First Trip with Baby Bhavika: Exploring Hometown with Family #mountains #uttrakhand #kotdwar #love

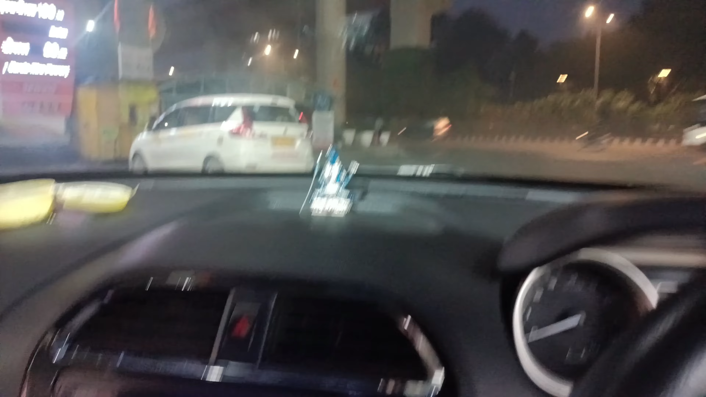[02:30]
करूँगा। करो भाई जल्दी करो, चलो चलो चलो जल्दी जल्दी करो। साइकिल की धुंध लगी हुई है, हाईवे पे चढ़ चुके हैं हम।